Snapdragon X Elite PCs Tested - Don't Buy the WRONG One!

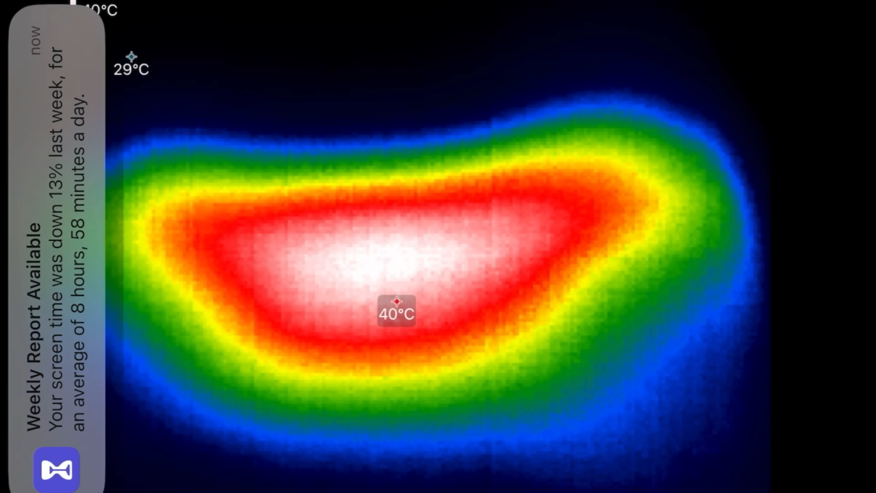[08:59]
only 40 degrees celsius that is a big difference
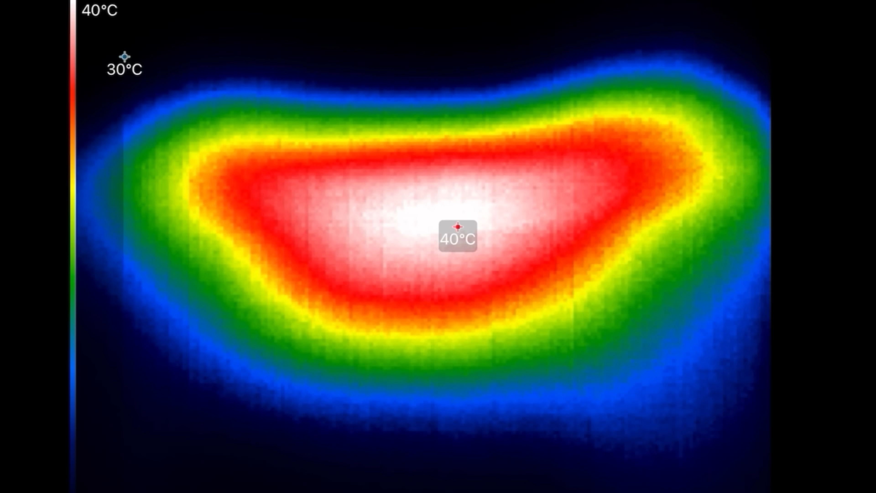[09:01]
On screen: scale top 40°C
on the samsung book 4 edge
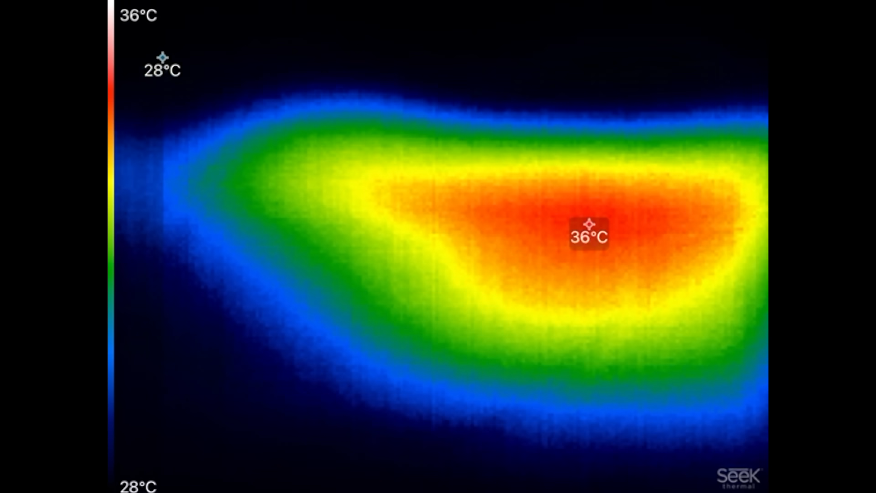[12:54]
On screen: scale top 36°C, scale bottom 28°C
and 36 degrees celsius 37 on the
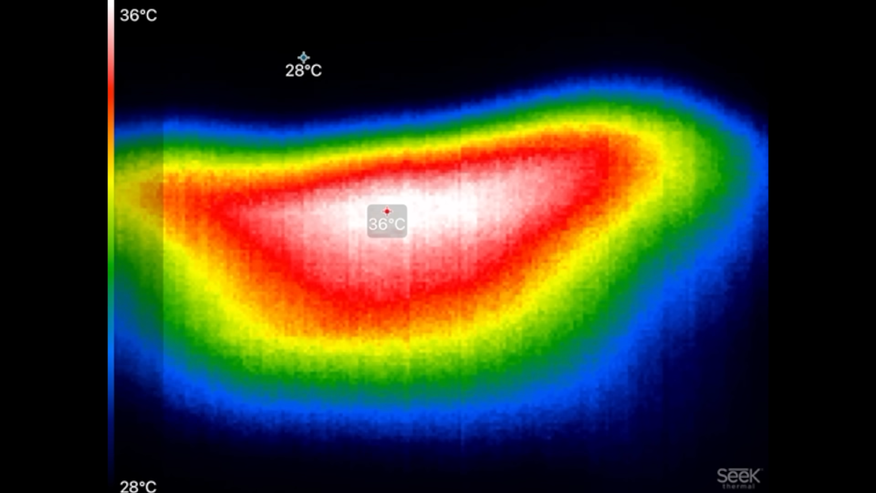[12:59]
On screen: scale top 36°C, scale bottom 28°C
samsung with
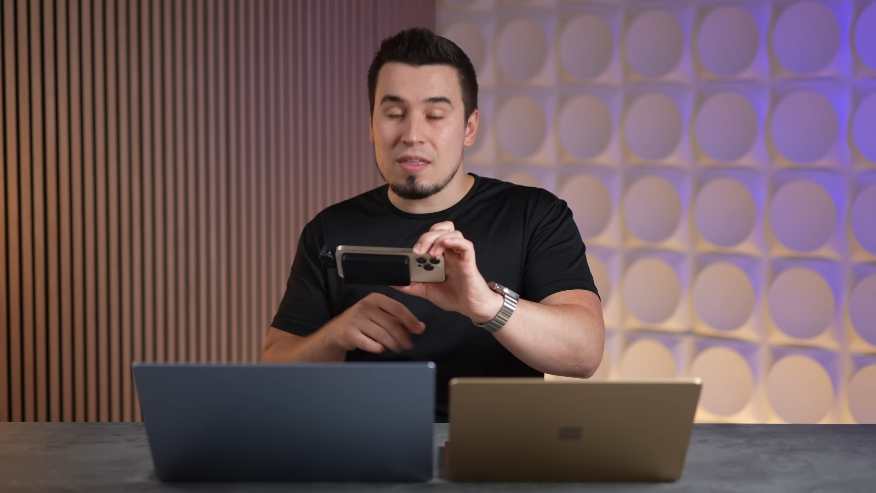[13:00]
the higher end gpu
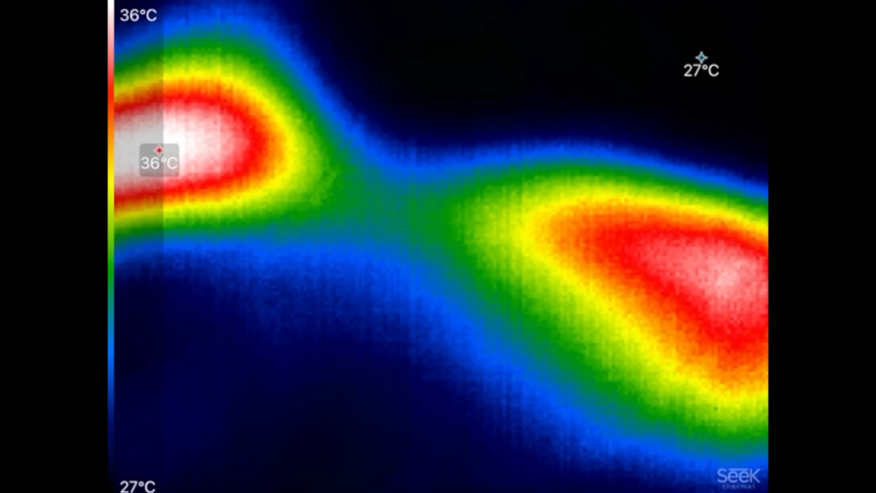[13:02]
On screen: scale top 36°C, scale bottom 27°C
that is very interesting once again 39 degrees celsius well what does that tell me that tells me that